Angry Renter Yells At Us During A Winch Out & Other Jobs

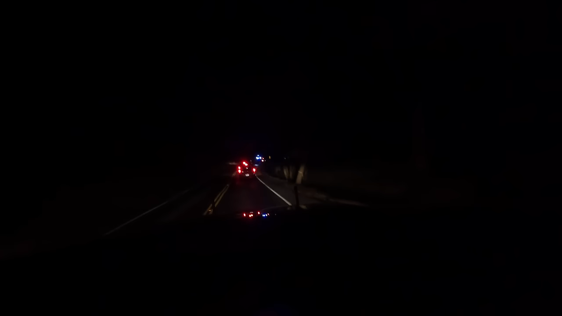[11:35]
But I see the lights. I see the lights.
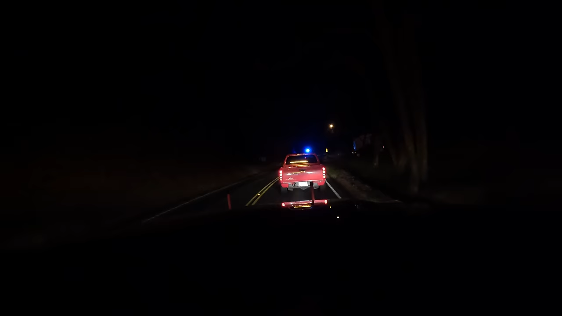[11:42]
I'm guessing it's the driveway to the left that we need to go in. To the left, to the left. Everything you own in a box to the left. Oh, I see it. It's way up there. You come back.
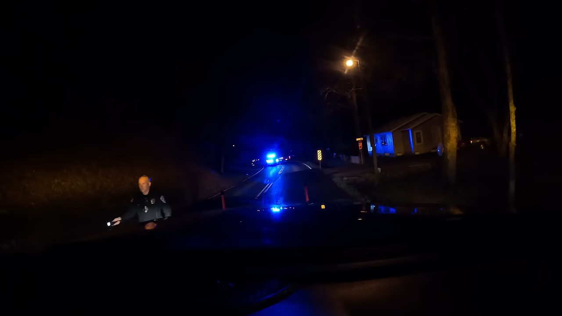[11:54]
Yes. It is up there. You want to back up in there while I'm sitting right down there? Yes, that would be great. I'm sure glad you're sitting on that corner. I think he's sitting at skedaddle. See ya! Be careful!
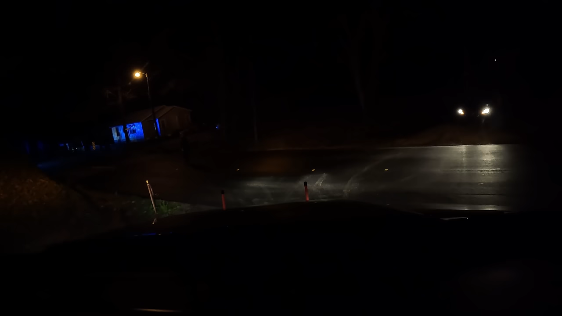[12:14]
So it's been a super busy night, and he has to take off. Once again, Gatlinburg officers are amazing.
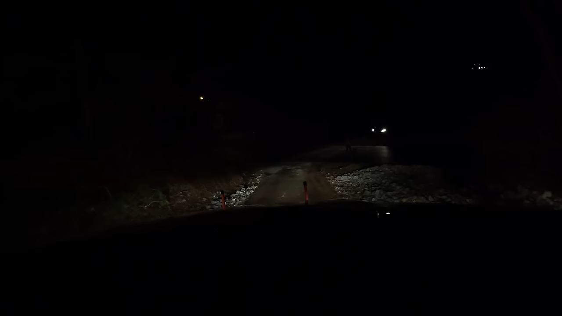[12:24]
He's trying to wait on me and so we can safely get off of this intersection and not get run over. And he's got things to do, so. Camera doesn't do it justice.